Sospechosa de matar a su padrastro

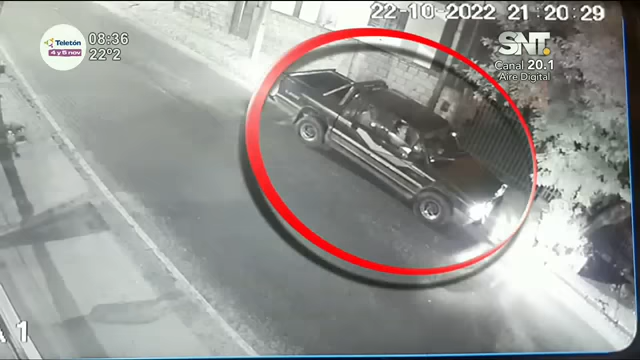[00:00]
a juzgar por las características y ya rápidamente les paso a relatar qué es lo que estamos observando en esta imagen de circuito cerrado. La camioneta que ven en imágenes pertenece a la víctima. La misma está siendo manejada por una de las principales sospechosas de este crimen, su hijastra. Del vehículo descienden al menos cuatro personas,
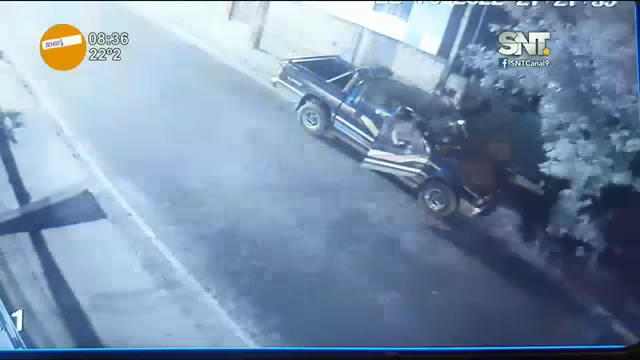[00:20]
ingresan a la casa porque lo hacían de manera habitual. Es que la joven vivía en una de las
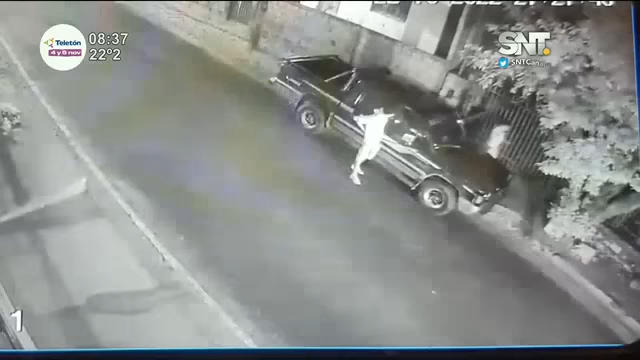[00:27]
plantas de esta casa que está ubicada en el barrio La Encarnación de San Lorenzo.
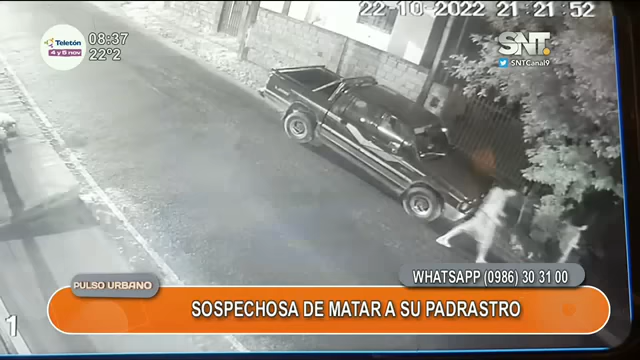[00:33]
Una vez que ingresan las personas, una de ellas inclusive es la pareja también de la mujer, ya lo que sucede adentro realmente es de terror porque horas más tarde, tras este episodio, ya cerca de las 21 horas del sábado, es encontrado en el interior de otra camioneta que estaba estacionada dentro de esta casa, el cuerpo recibía de un hombre de 74 años.